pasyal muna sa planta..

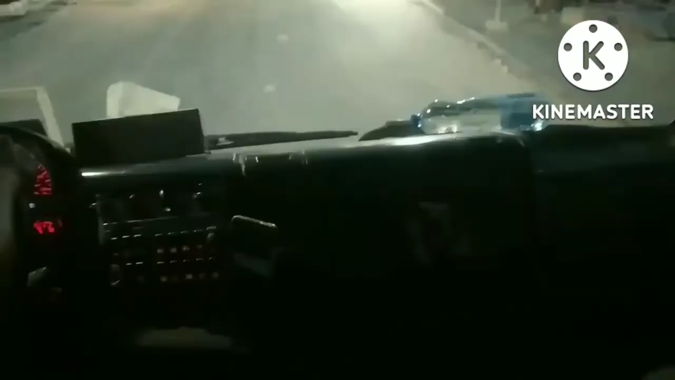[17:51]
so ito po palabas na rin po kami ng gate
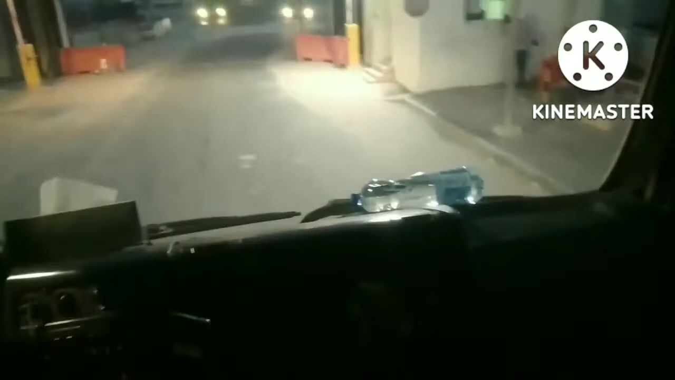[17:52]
yan po yung mga nasa unahan yan po ay mga magkatapong din po